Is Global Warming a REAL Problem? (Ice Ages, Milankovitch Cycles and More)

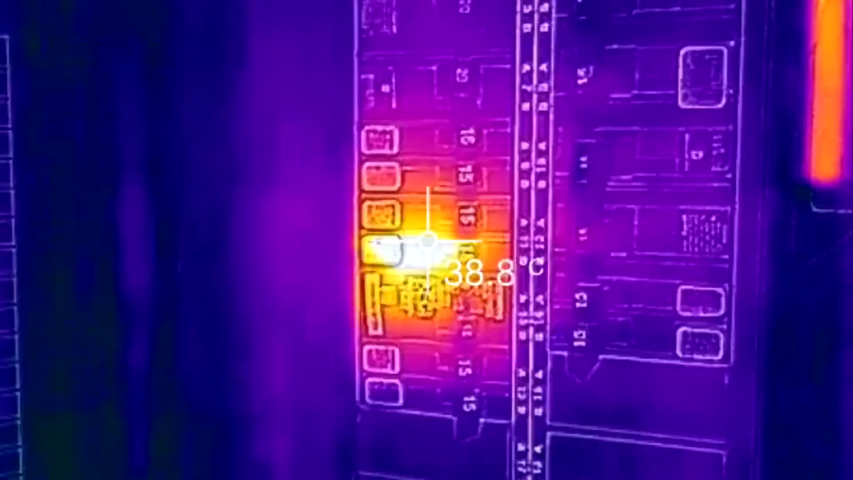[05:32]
On screen: spot 38.8°C
They work by focusing infrared energy into a detector which then generates on an electrical signal proportional to the temperature.
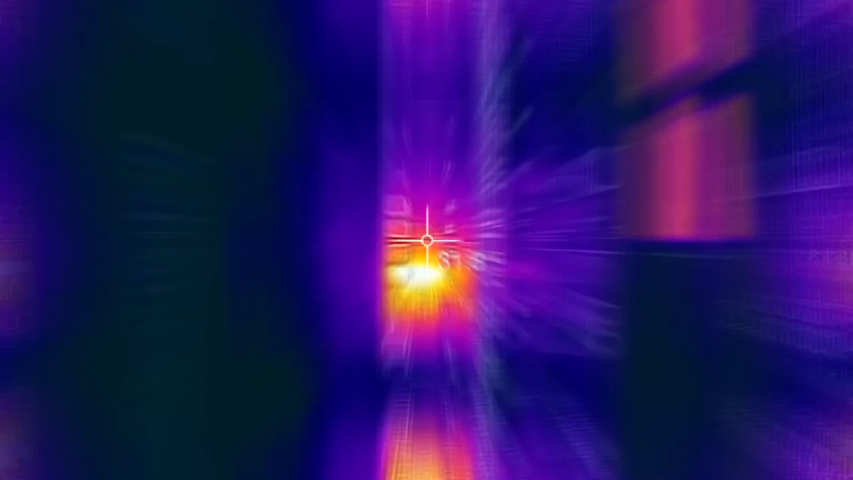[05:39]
These thermometers are largely employed on satellites orbiting the Earth and help monitor the temperatures on a global scale.